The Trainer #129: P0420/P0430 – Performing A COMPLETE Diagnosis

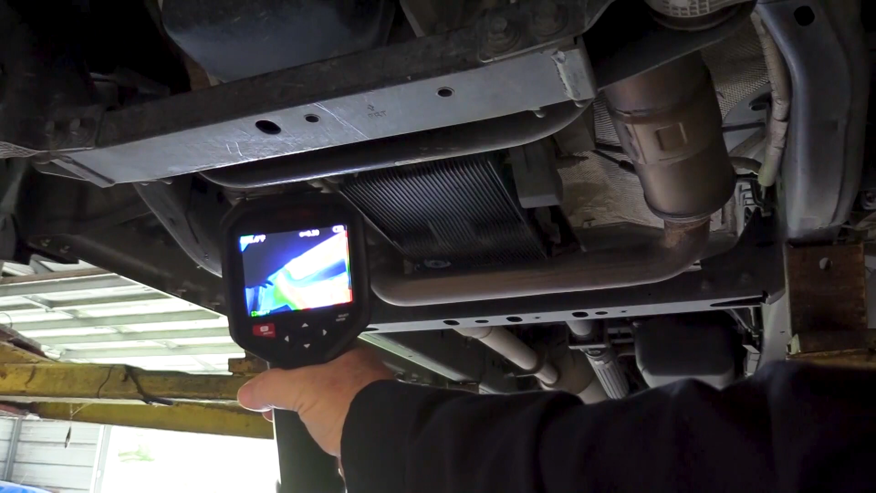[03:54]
Next, measure the temperature of the weld ring on the outlet side of the converter.